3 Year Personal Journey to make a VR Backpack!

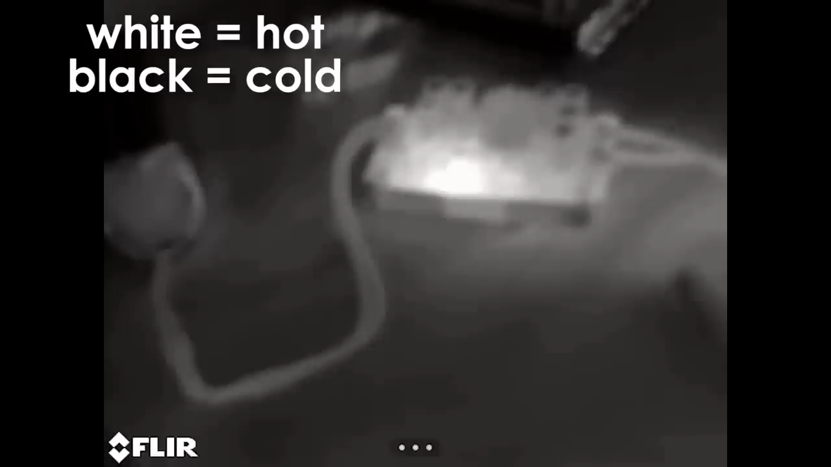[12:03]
And then, just like one spot of this... Yeah, I'm not too worried about that.